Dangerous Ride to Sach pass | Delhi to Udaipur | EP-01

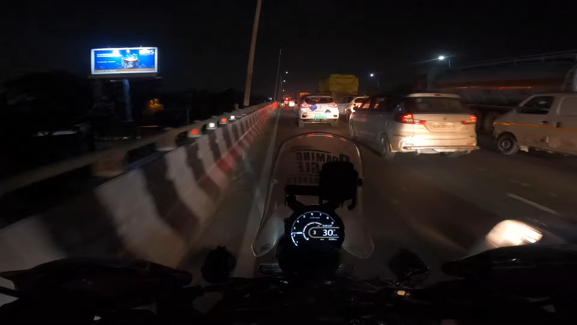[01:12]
पता नहीं यहाँ गुड़गांव में कब ट्रैफिक कम होगा, चाहे किसी समय भी आ जाओ, दिन में आ जाओ रात में आ जाओ, ट्रैफिक कम होने का नाम ही नहीं ले रहा। अभी तो मैं पटियाला जाता हूँ ना, सुबह सुबह 4 बजे 3 बजे भी इतना ही ट्रैफिक मिलता मुझे।
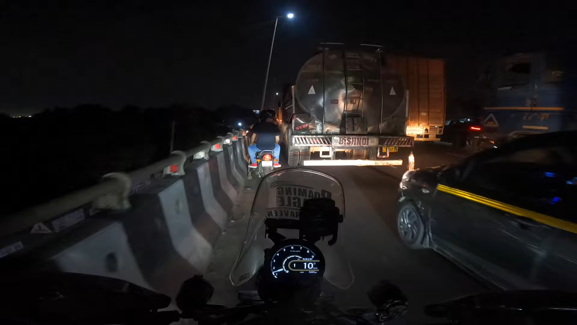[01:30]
कैसे चलेगा भाई, कैसे चलेगा।
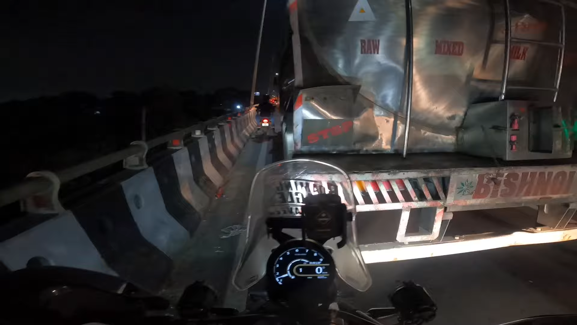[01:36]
खैर टाइम हो रहा है 12:15, दिल्ली क्रॉस करने में हमें लग गया 1 घंटा 20 मिनट,
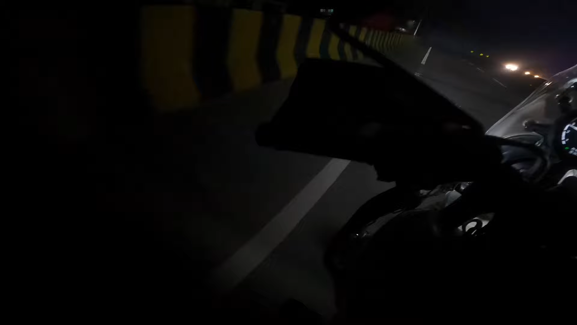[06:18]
पहले पूरा बादल मुंह पे आके लग रहा है,
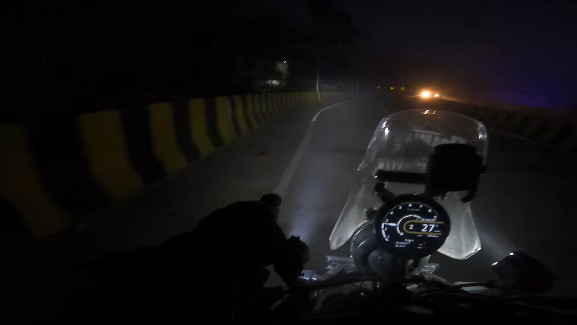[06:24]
ओ माय गुडनेस, पूरा बादल ही बादल है, अब बादल है धुंध, ऐसा लग रहा है भाई दिसंबर में गाड़ी चला रहे भाई, ओ भाई फुल धुंध है भाई। हाँ वो देखो भाई कुछ नजर नहीं आ रहा, धुंध है बादल है पता नहीं, बट जो भी है मजेदार है।
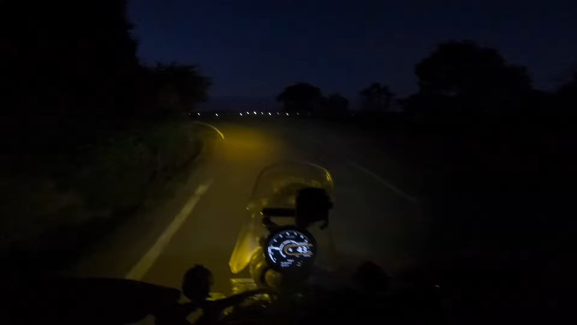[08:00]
ये फर्स्ट टाइम ऐसा देख रहा हूँ मैं इस रूट पे। ओ देखो पूरा बादल ही बादल है, जितना दिख रहा है ना आपको सब बादल है, और रोड पे भी पूरा बादल है, मनमोहक।